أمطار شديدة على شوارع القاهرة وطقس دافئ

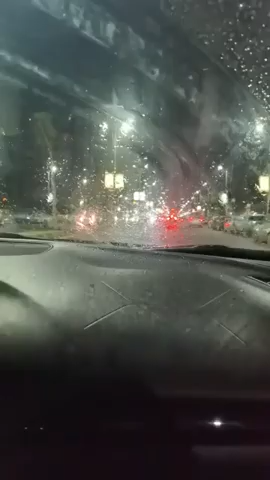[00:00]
نرحب بكل متابعي التلفزيوني اليوم السابع مرة ثانية وبنرصد مع حضراتكم الأمطار الموجودة دلوقتي في شوارع الفقهرة ويمكن كنا من دقايق قلنا لحضراتكم إن الأمطار خفيفة والطقس دافئ ومعتدل ولكن طبعا الأمطار بدأت تتزايد وإحنا مع حضراتكم دلوقتي بنرصد طبعا معاكم من شوارع حي الدق
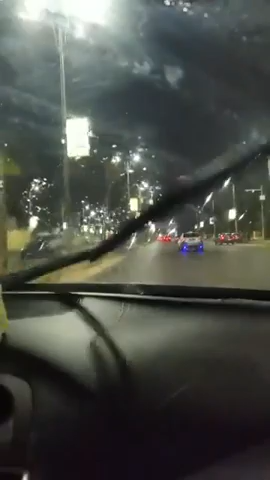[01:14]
لو في أمطار في منطقتكم عرفونا الأمطار موجودة فين بالزبط وطبعا زي ما كنا قلنا لكم هي دي أجواء الخريف المعتاد عليها في مصر أجواء خريفية بيكون فيها بعض التقلبات الجوية طبعا دي مش أول مرة نشوف مطر في شوارع قاهرة كنا رصدنا مع حضراتكم من أيام وجود كان في أمطار برضو خفيفة ولكن كان في رعد وبرق النهاردة
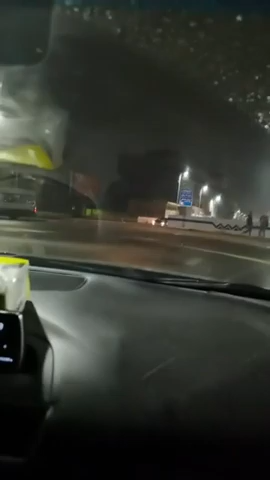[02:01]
طبعا بتحب المطرة ده هيكون بالنسبة لها جو مثالي إنها تقدر تستمتع بالأمطار بدون ما يكون في برد أو هوى شديد الجو لطيف جدا مع أمطار يعني بدأت تشتد في الدقايق الأخيرة وبنرصد مع حضراتكم زي ما انتم شايفين دلوقتي الأمطار مستمرة بقالها تقريبا تقريبا بنتكلم حوالي نص ساعة بدأت
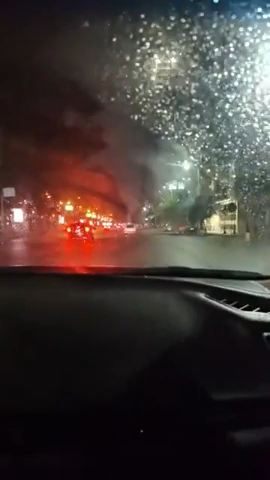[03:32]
مستمرة لحالة الطقس لحظة بلحظة تمام شايفين لسه الأمطار مستمرة وحنا معاكم في ديه الجولة طبعا جولة في ساعات الفجر الشوارع الطائرة طبعا كالعادة لا تنام رغم الإغلاق المبكر بسبب جهة الجولة كل المحلات أبواظ المحلات قفلة باستثناء بعض المطاعن طبعا بتشتغل بالدليفري